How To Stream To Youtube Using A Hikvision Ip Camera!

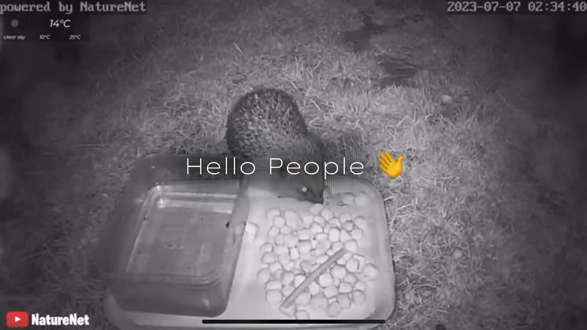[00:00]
Hello people. Here is how I stream with a Hikvision camera.
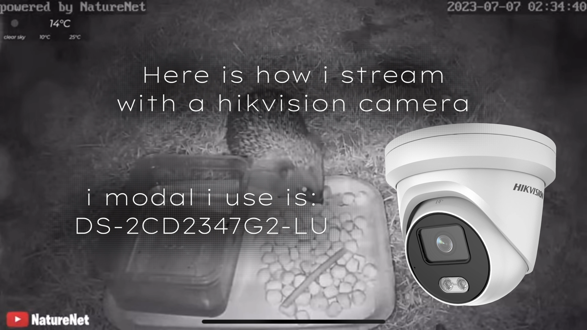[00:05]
First you get the camera set up using SADP.
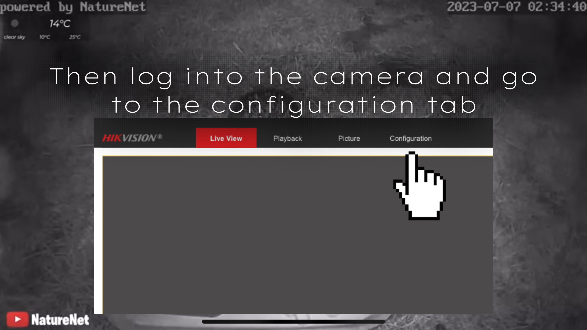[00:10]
Then log into the camera and go to the configuration tab. Then next go to system then maintenance.